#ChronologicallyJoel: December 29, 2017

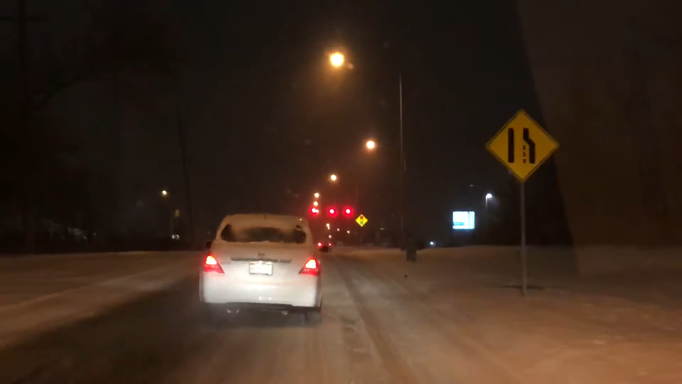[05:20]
I don't mind it. I just hate the people that don't know how to drive it. Yeah. Well, we're going to document if that's what happens here. So they just went through the lights, and are their lights off? Yeah. I guess we'll be able to find out because we're going that way. That's some bullshit. Lights are off. Lights are off. Where are you going in such a non-hurry but hurry? That's what I want to know. I guess we'll find out.
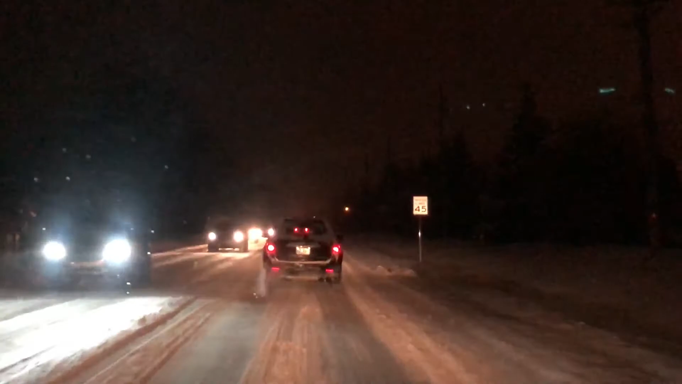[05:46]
Okay, their lights have now gone back on at the next stoplight. I wonder why, as the light's green. So what's the point?
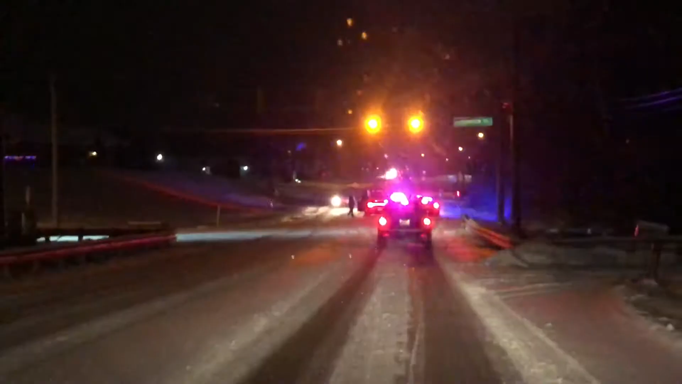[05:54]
I'm going to get stuck here. Well, at the stoplight. You're going to be able to drive around. They're not going to stop in the middle. Yeah, they are. They just blocked it. They're not going to block traffic. That's retarded. There's a accident in the middle of the road. So instead of pulling up in front of them, the police have deemed it reasonable to block the rest of traffic while they figure it out.
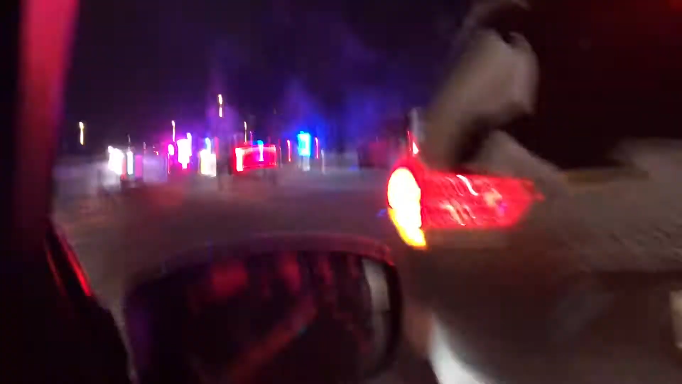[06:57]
Completely leave it so that nobody can drive through.